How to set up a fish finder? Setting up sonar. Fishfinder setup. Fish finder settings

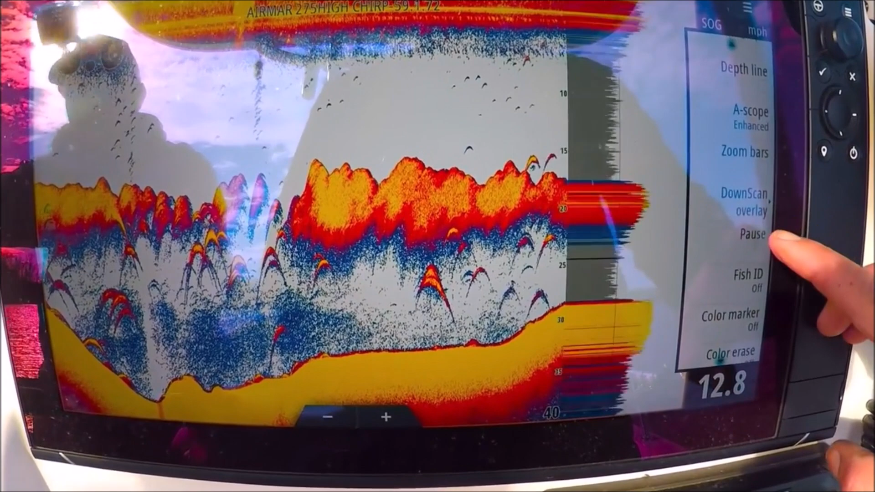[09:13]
On screen: speed 12.8 mph
pause this just pauses our sonar here this is really good to do if you're going to sit in your driveway and work on your machine if you have a chirp transducer it's never good to run them for a long time out
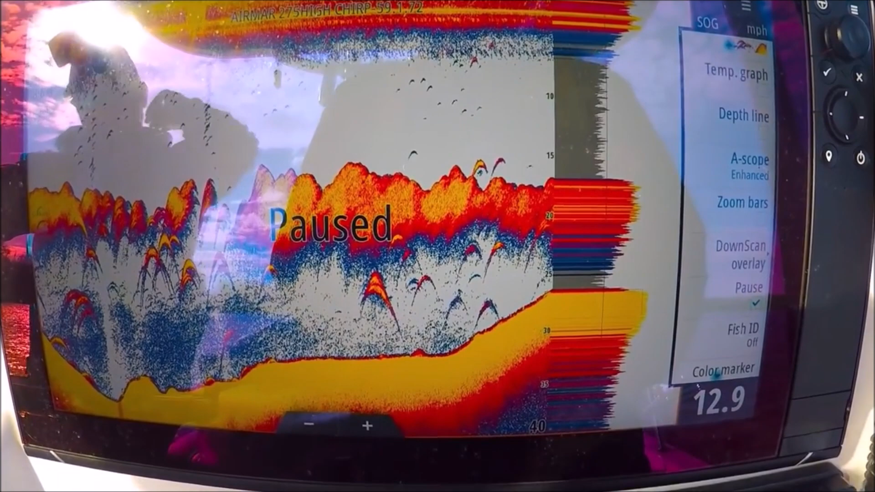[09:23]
On screen: speed 12.9 mph
of the water they can overheat and be damaged so that's why you have that pause option fish id off
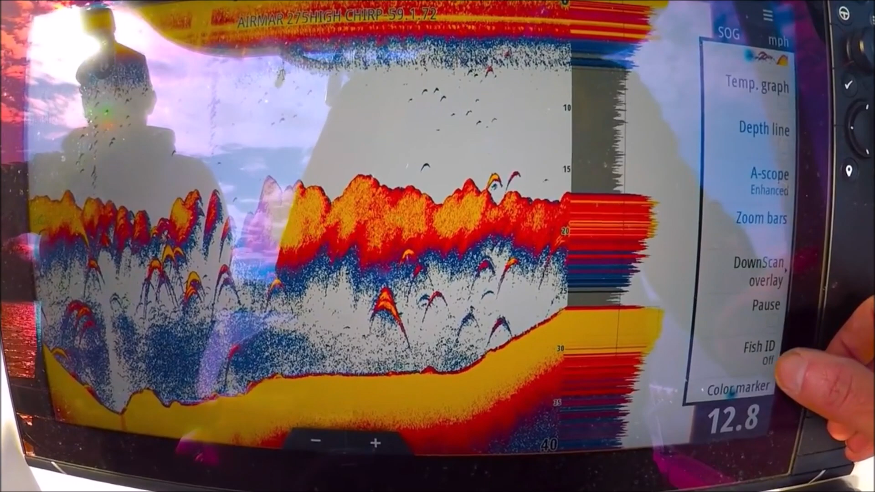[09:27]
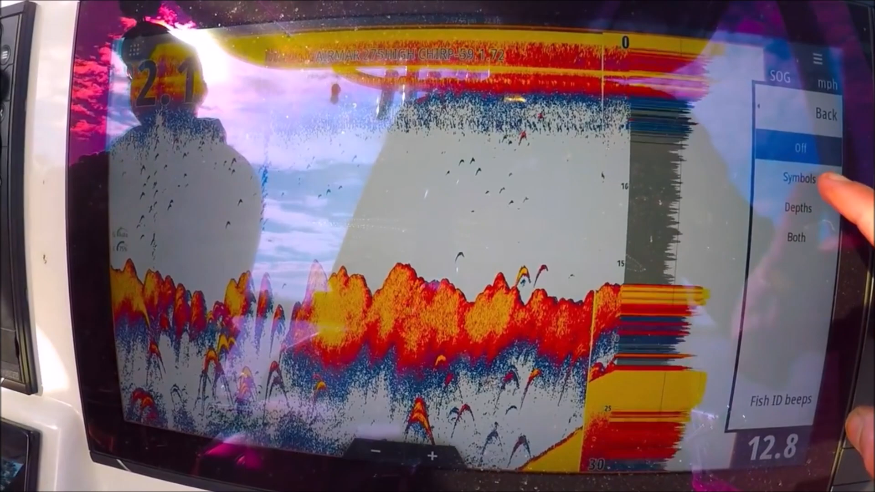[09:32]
symbols little fish symbols you don't need that depth just puts a depth number at each mark
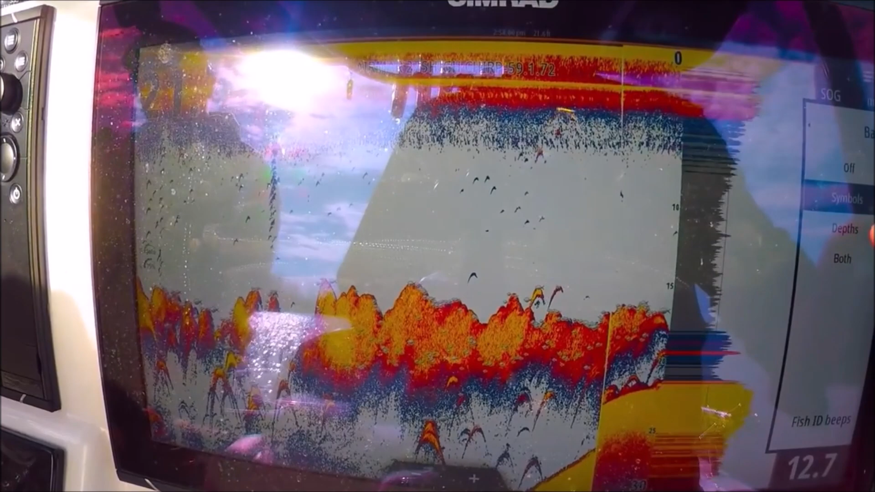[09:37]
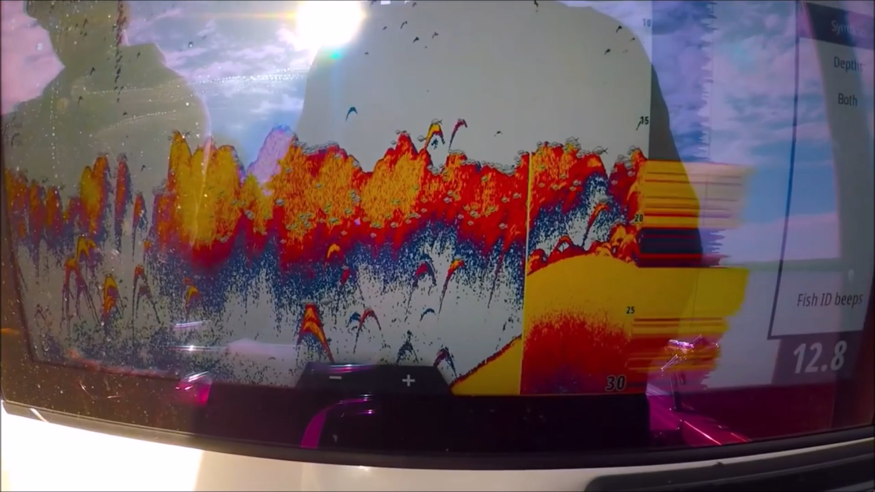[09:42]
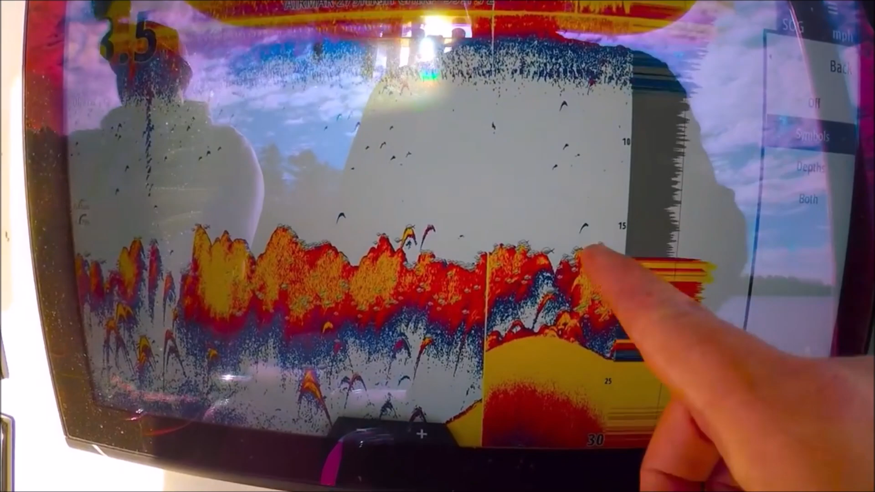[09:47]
the symbols show the little fish here symbols but you don't need that really depth you can see each return will have a number for the depth
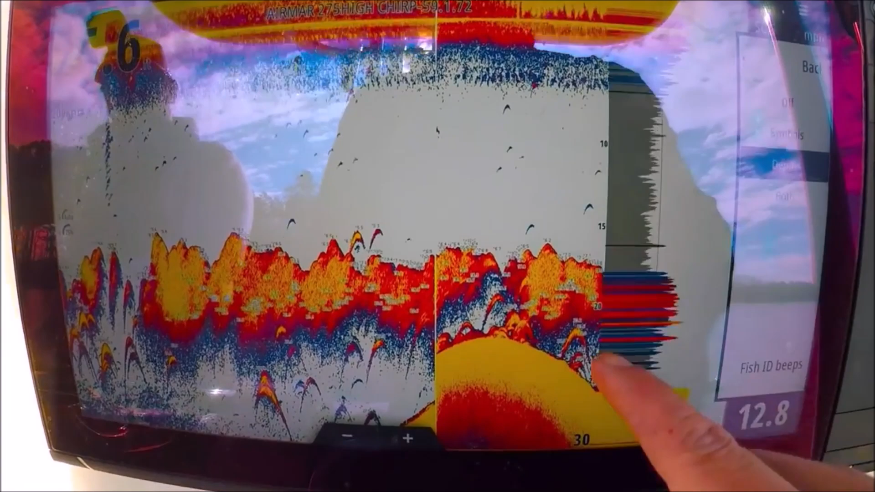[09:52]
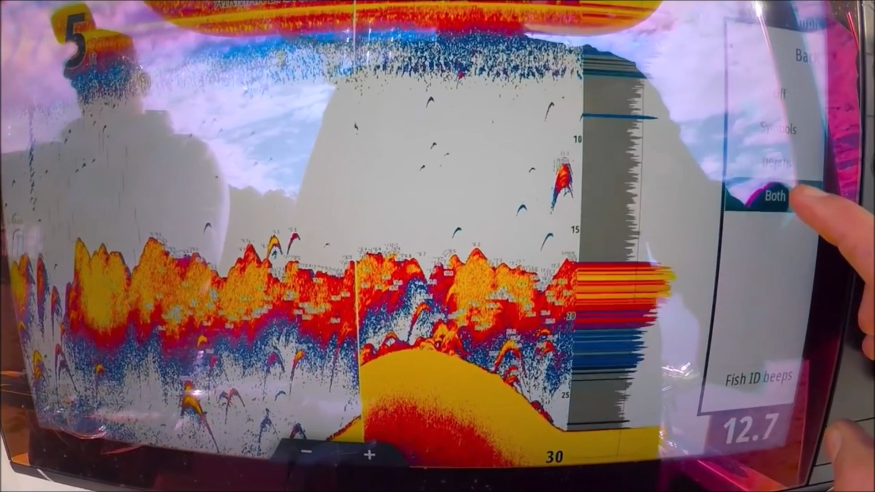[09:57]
both is the fish symbols and the numbers let's turn that back off fish id beeps there's our alarms
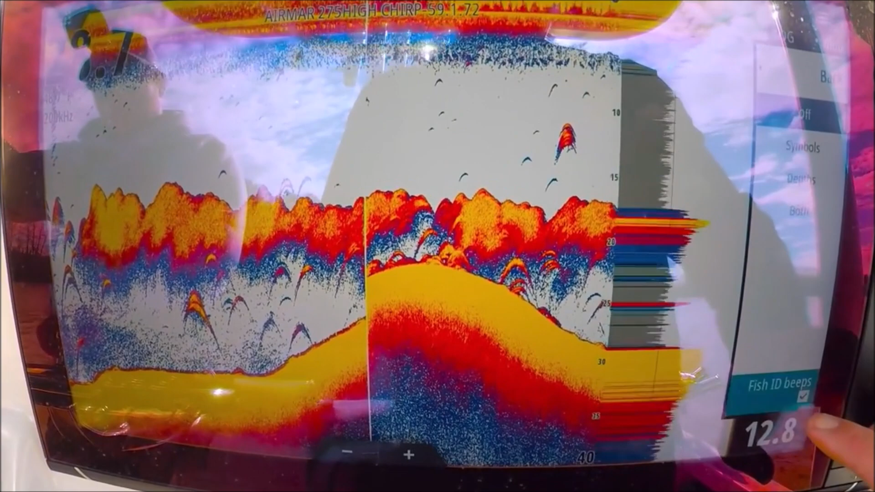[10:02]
on a day like today it'll be going off all day long
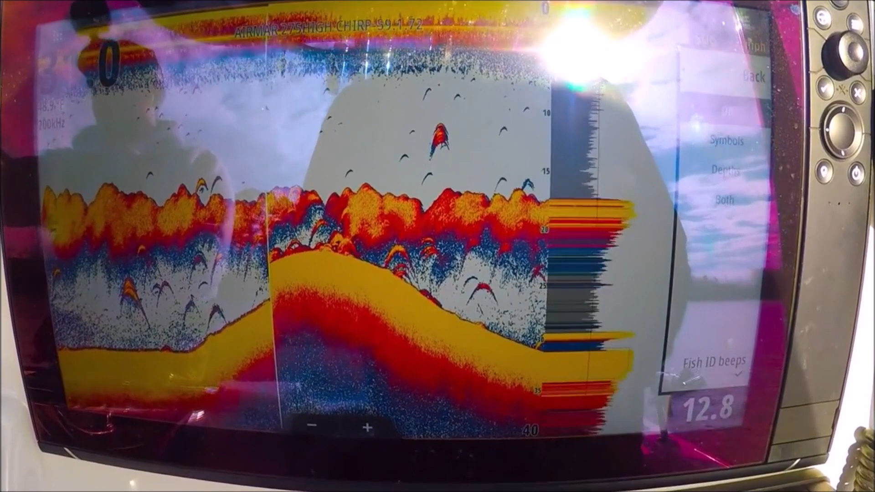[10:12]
but this is actually a really good feature especially when we're in open water and we're looking for single marks with a lot of bait like this it would just go off all day so i would turn that off all right color marker i'll select that and
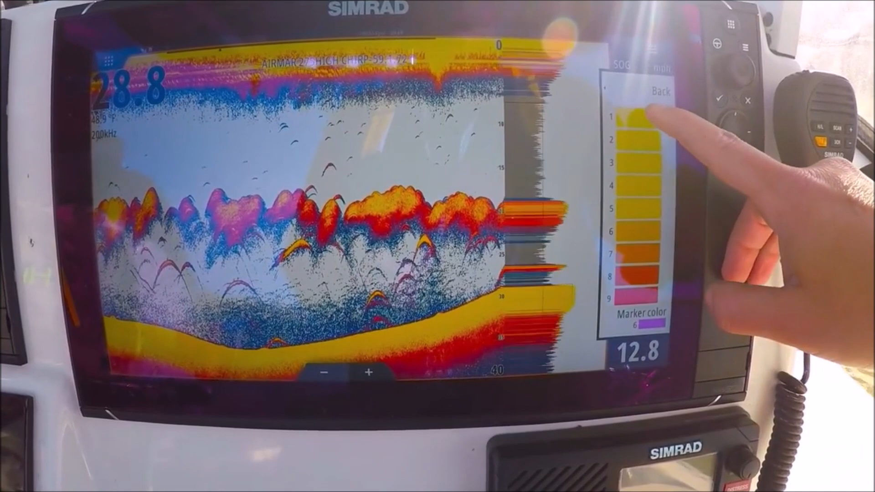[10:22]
what this lets us do is take any color in the palette
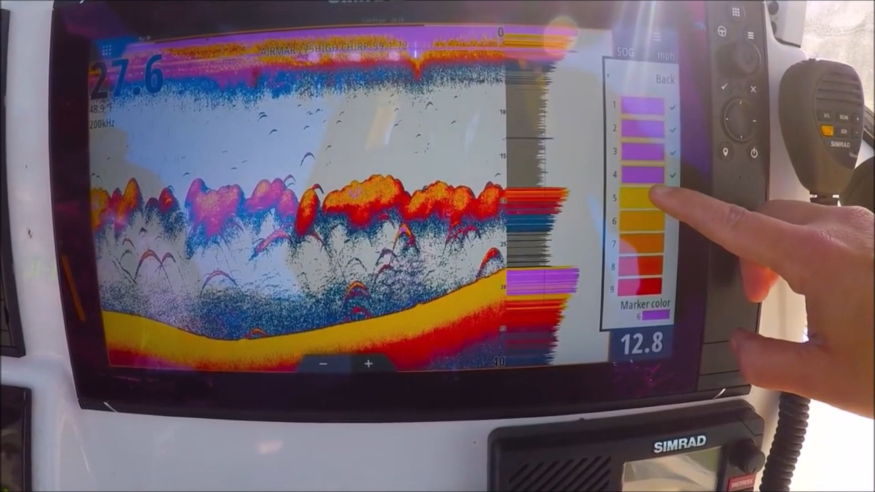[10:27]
and exchange it with another color so let's say we want all the yellows and the strong returns to be
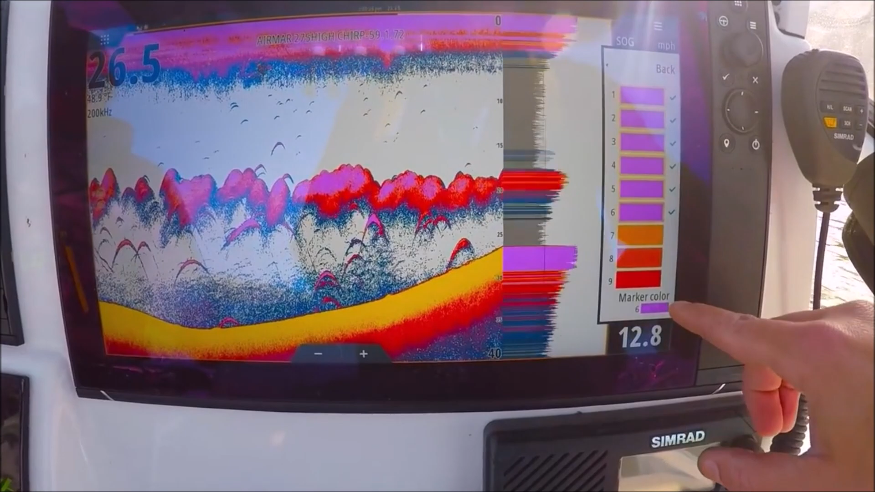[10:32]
purple there they are they're all purple
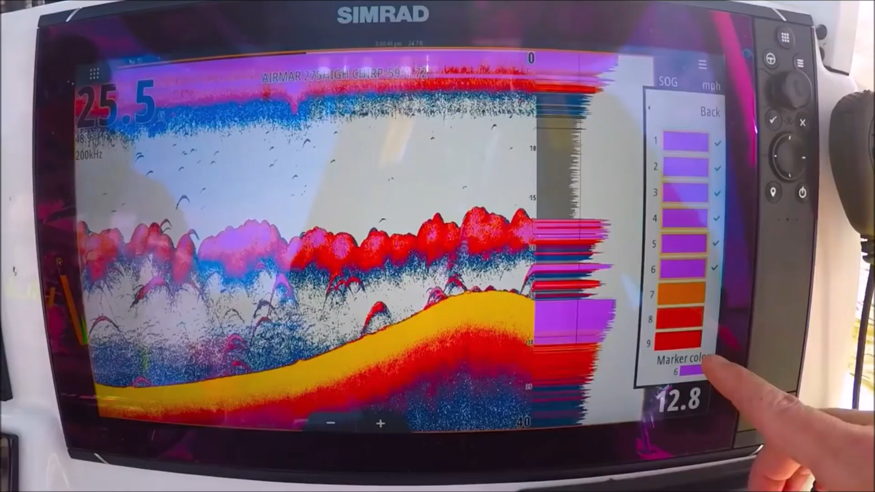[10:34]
On screen: speed 12.8 mph
here's a selection of your colors here
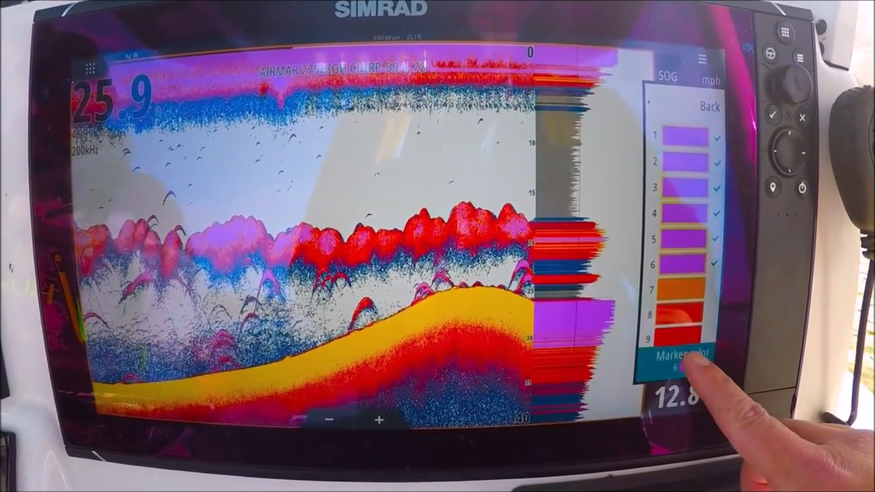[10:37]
On screen: speed 12.8 mph
red all my strong returns look red
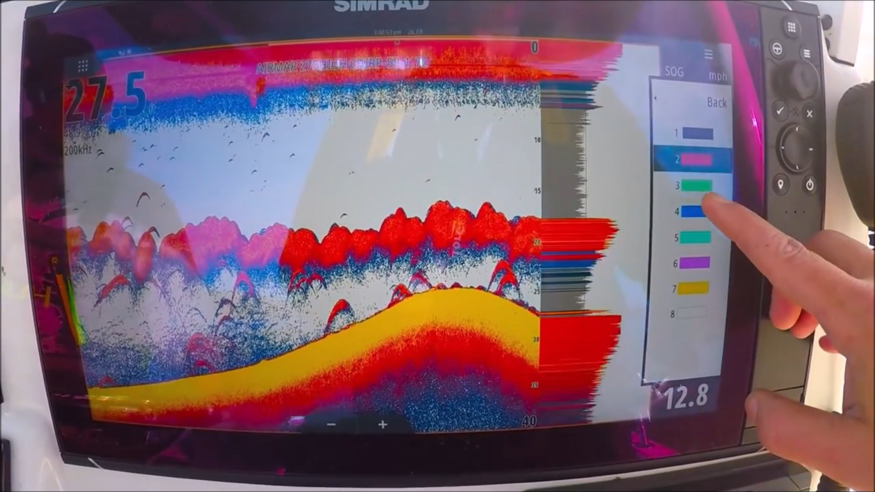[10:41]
On screen: speed 12.8 mph
blue you can customize your palette further with this feature you go ahead and put those back
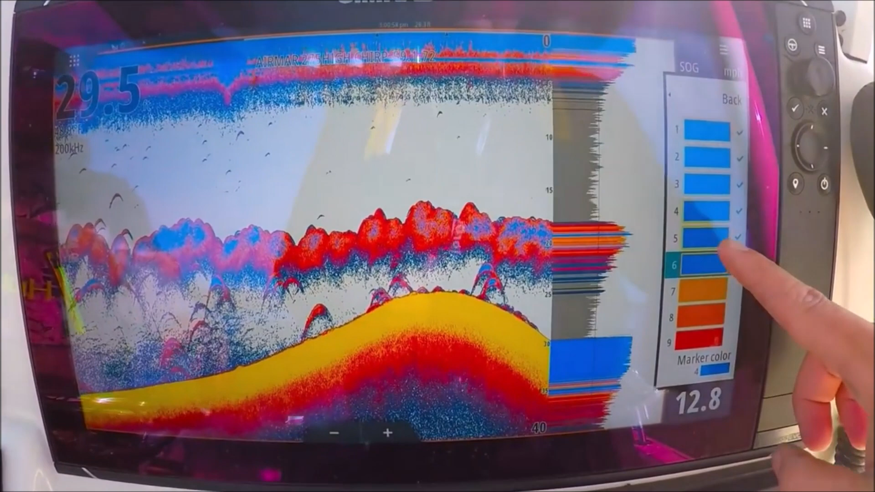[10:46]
color erase it lets us remove any color from the palette so we can remove the yellows if we want this is really nice if you're marking a thermocline